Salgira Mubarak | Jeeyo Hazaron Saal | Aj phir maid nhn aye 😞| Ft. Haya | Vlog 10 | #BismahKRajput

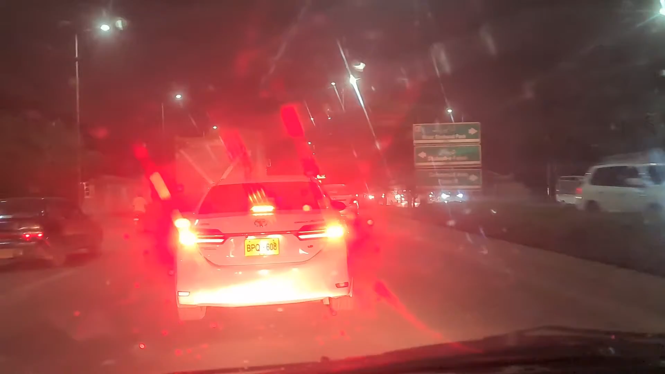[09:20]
वो ट्रक के साथ साथ चला रहा है बाबे भाई तुमे क्या मसला है मेरे